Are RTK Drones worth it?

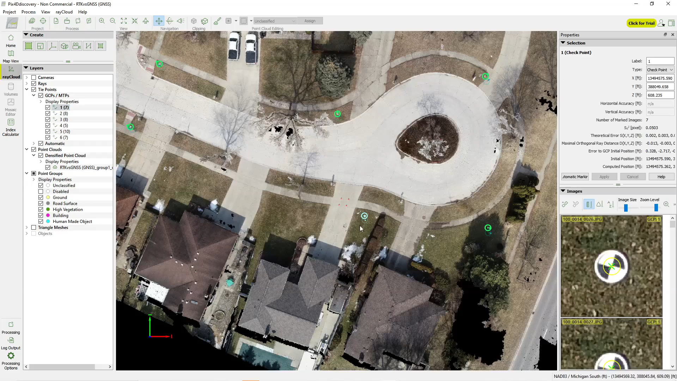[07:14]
Visually speaking, the green here is the calculated location and the cyan is the actual location. When I click on this, I'll zoom out.
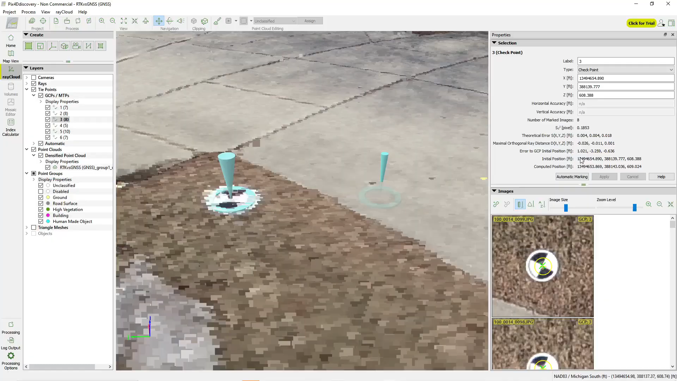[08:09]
Point number three, similar story. We're off one foot in the easting, 3.3 feet in the northing,
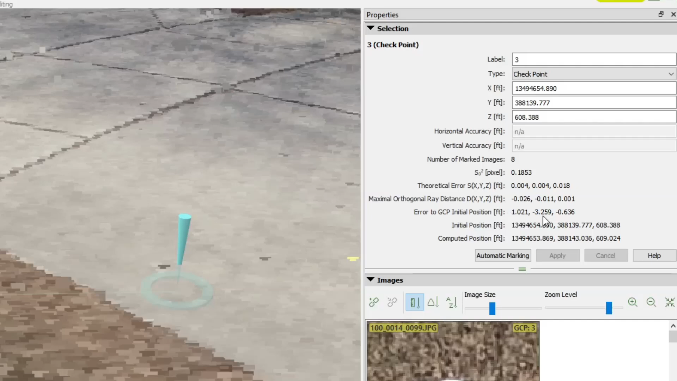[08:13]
and about 6 tenths elevation. Yep, still off quite a bit.
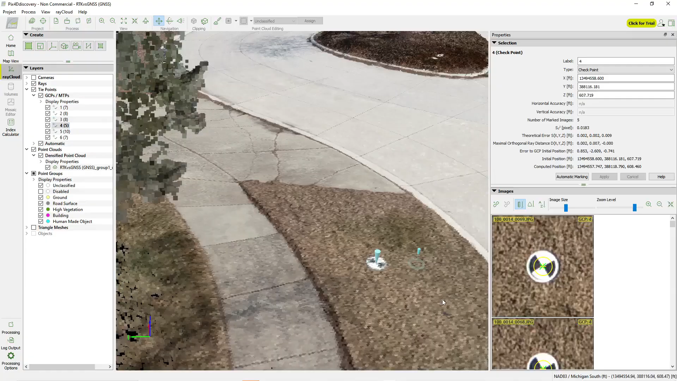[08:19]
Point number four, again, 8 tenths in the easting,
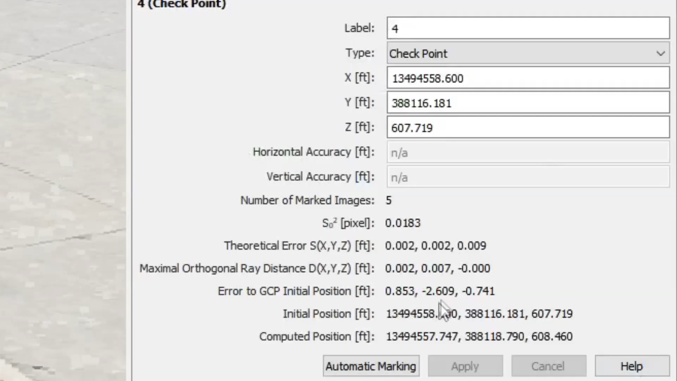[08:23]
2.6 feet in the northing, and 0.75 feet in the elevation.
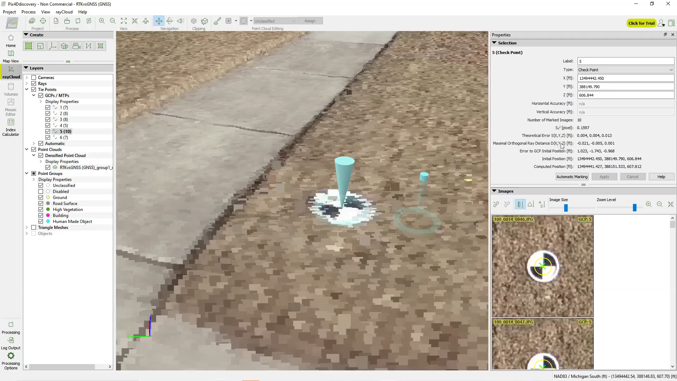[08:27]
Point number five, one foot in the easting, 1.7 feet in the northing, and almost an entire foot in the elevation.
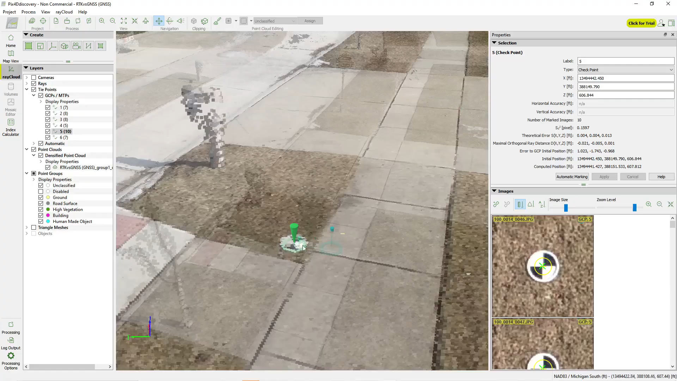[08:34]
Finally, point number six, we've got 7 tenths in the easting, 1.5 feet in the northing, and 8 tenths in elevation.
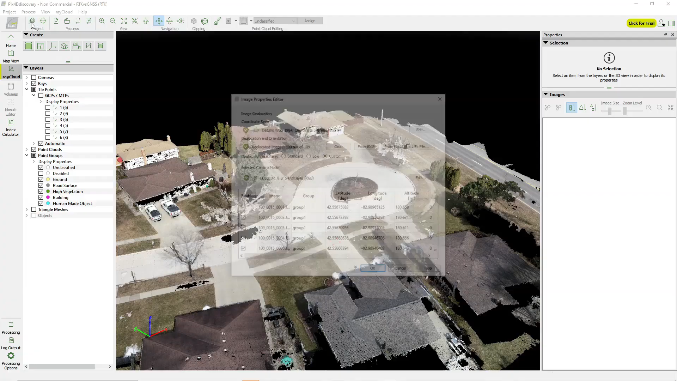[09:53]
And if we look here, our horizontal accuracy and vertical accuracy are one hundredth of a meter in the horizontal,
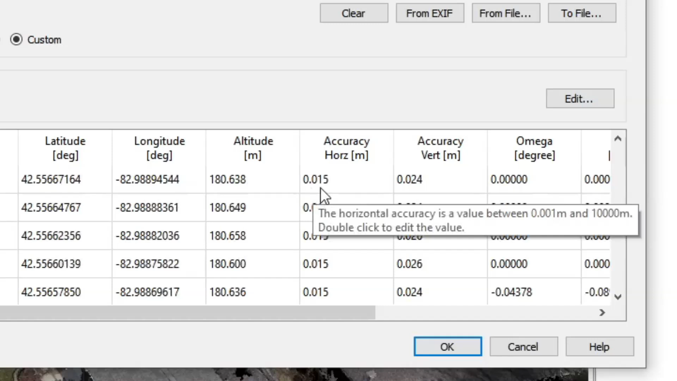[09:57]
and about two and a half hundredths in the elevation.
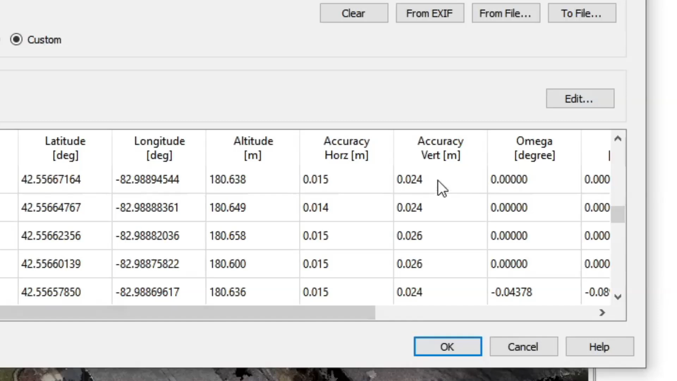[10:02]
So this is about three hundredths to six hundredths of a foot, which honestly, that's not too bad. Again, this is a drone that we're talking about, so I don't expect it to be like total station accuracy, but definitely a lot better than one to three meters.
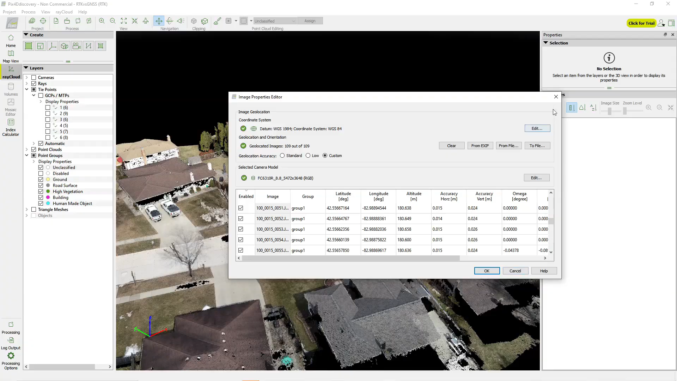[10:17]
So I'll go ahead and close out of this. And let's go ahead and turn on all of the control points. And again, let's start with point number one.
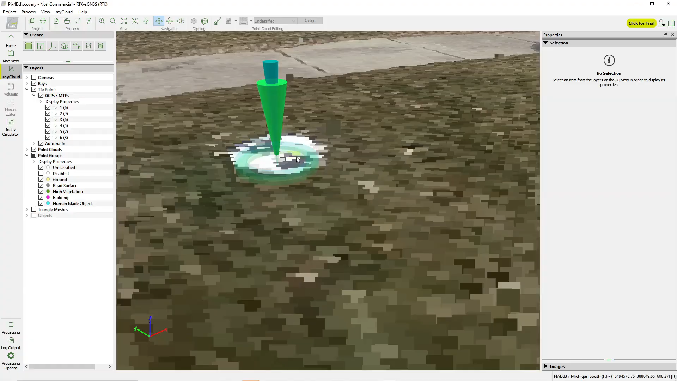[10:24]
And right off the bat, this was not geo-referenced. This is the raw data. This is the data that came out of the drone. I just geo-referenced it so that you guys can see the differences.
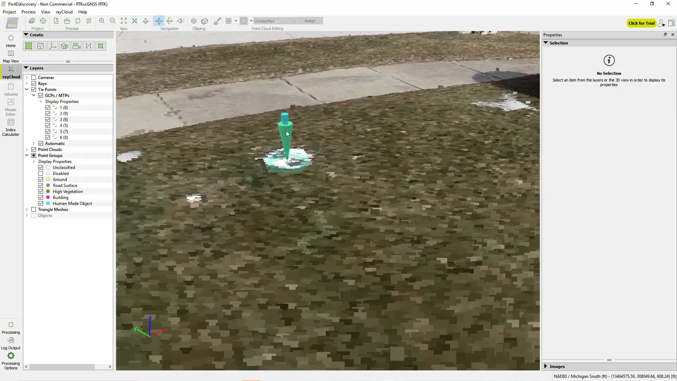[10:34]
When I click on point number one, you can see everything is right on top of itself.
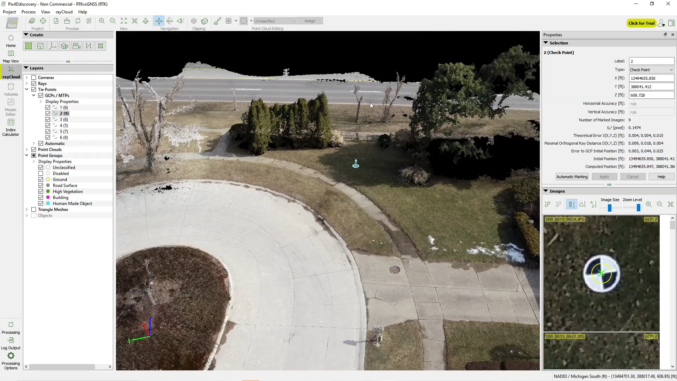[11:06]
Also, let's like talk about how there's a ton of trees in that area. I mean, to be around all those trees and still get this kind of result is quite impressive.
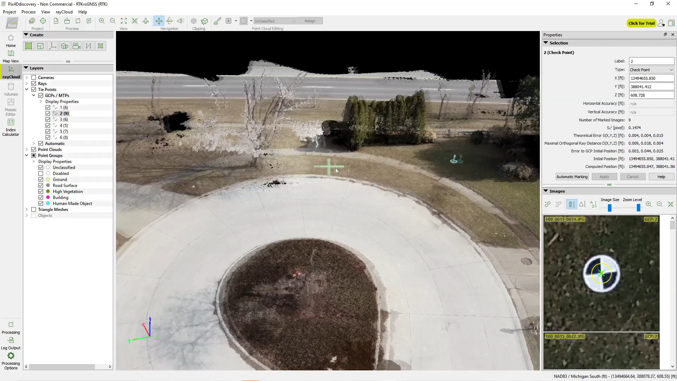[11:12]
Point number three, which is going to be over here.
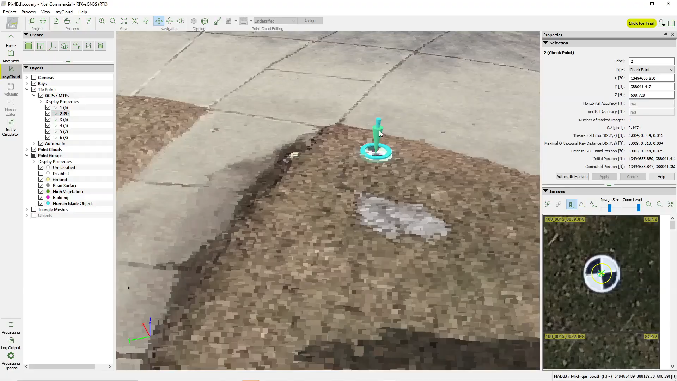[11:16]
We'll zoom into this. We've got three hundredths in the easting, one hundredth in the northing, and about one tenth in the elevation.
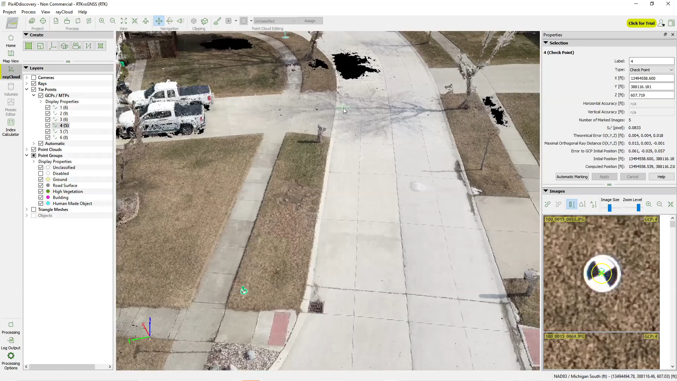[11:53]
Point number five down here at the end of the street. We've got four hundredths in easting, right on in the northing, and one tenth in elevation.